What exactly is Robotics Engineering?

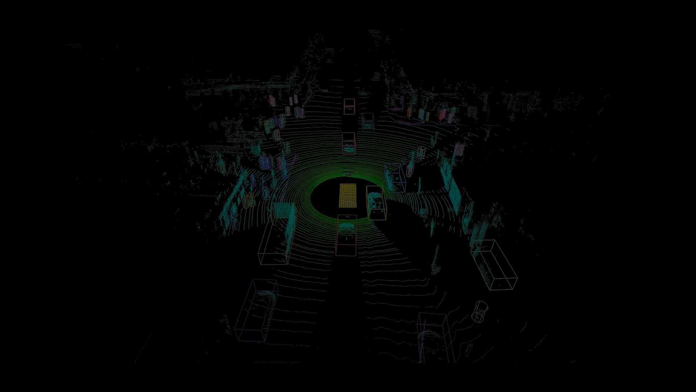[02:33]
cameras lidars and radars we use of a skin to feel the sense of touch robots use sensors
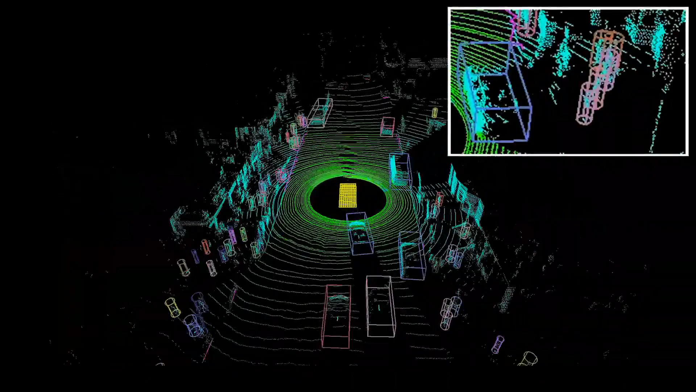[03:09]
different types of sensors and cameras which can allow robots to understand its